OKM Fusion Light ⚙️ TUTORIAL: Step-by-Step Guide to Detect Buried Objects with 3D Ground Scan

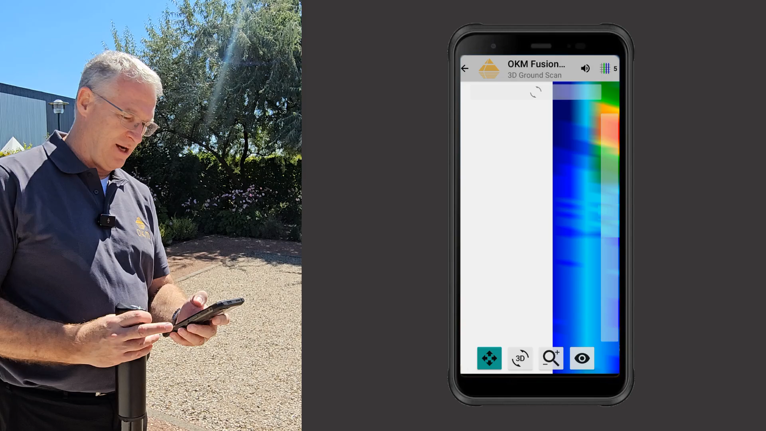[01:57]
we go you can see the scan here it's a little bit
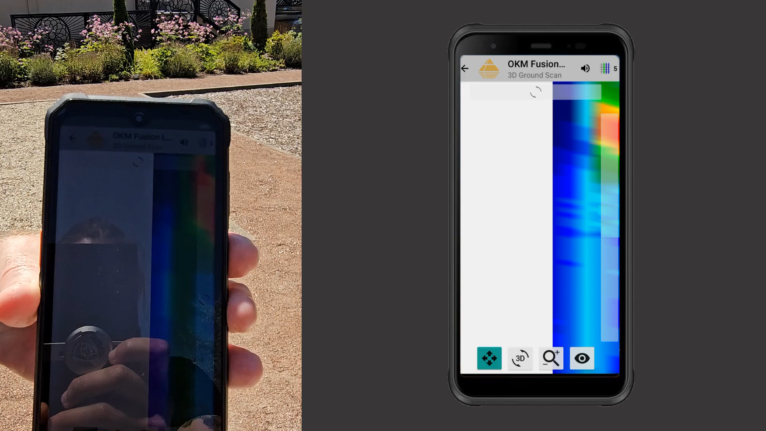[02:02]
difficult I know with the glare but we'll give you a better picture of what that looks like on
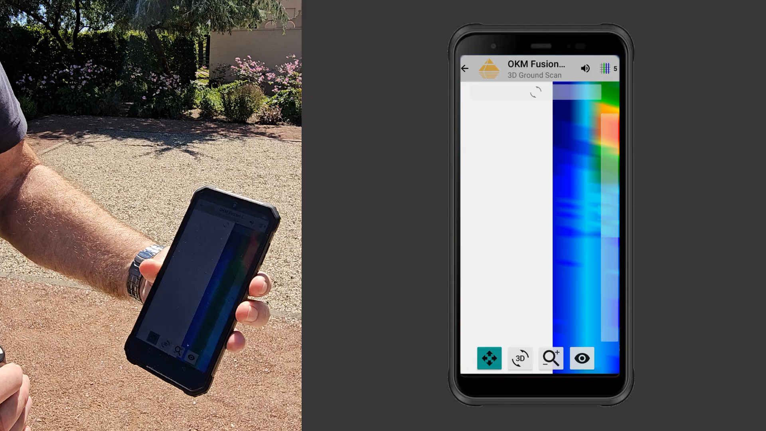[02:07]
the next screen okay guys
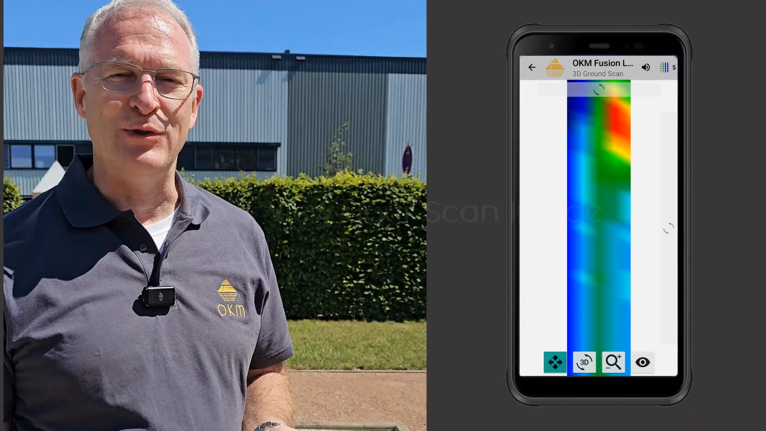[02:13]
we just made the scan we've got a great image of it here on the phone what you're going to see is